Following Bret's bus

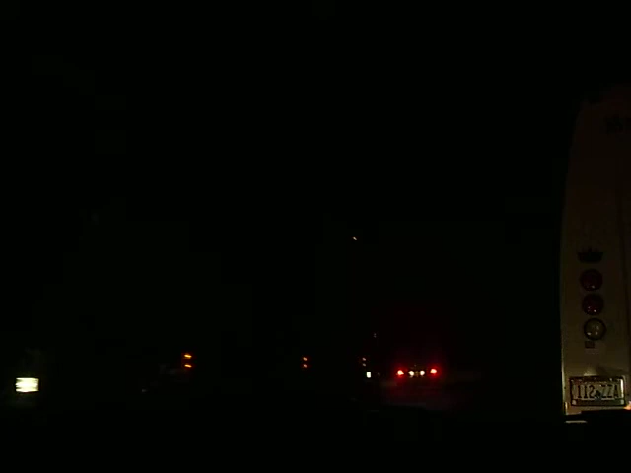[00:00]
Can't see anything. No. I know. Doesn't it look like anything? I can still open up the side here. No. Don't worry about it.